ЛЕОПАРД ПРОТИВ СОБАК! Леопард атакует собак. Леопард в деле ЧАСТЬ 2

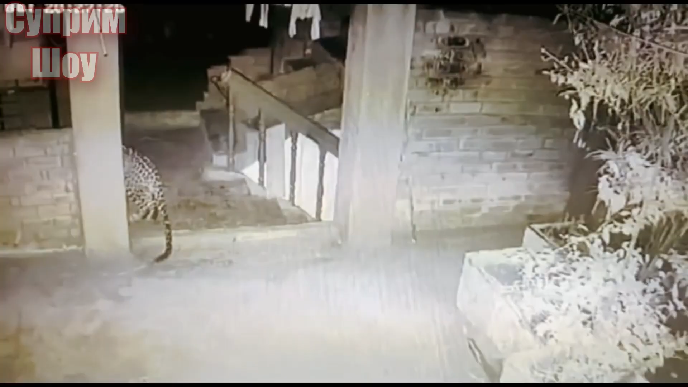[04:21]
Еще одна ночная охота леопарда на домашних питомцев. Леопард спрятался за стену и поджидал свою жертву. Две собаки, прибегая на запах и шум ночного охотника, попали в ловушку, где их уже ждали.
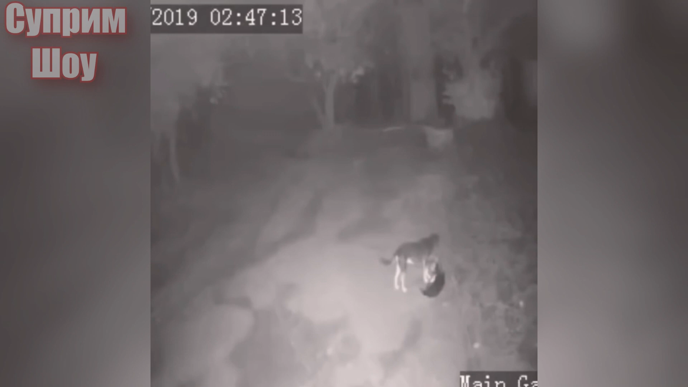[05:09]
Наш герой, который уже давно следил за своими жертвами, долго не задумываясь, решил воспользоваться моментом и атаковал одного из пса, который мирно лежал и пытался уснуть. Между ними произошла небольшая схватка и второй пес, услышав звуки борьбы и лая, прибежал на помощь к другу. Ему удалось на время отбить своего и собаки разбежались в разные стороны, после чего хищник сразу же бросился в погоню за своей добычей.